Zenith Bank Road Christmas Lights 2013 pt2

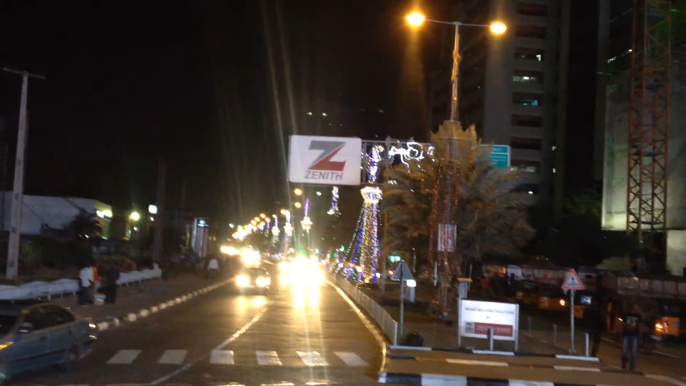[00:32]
Okay, I don't really think you can see them now, but the decorations continue along the middle of the road all the way down for maybe a kilometer or more.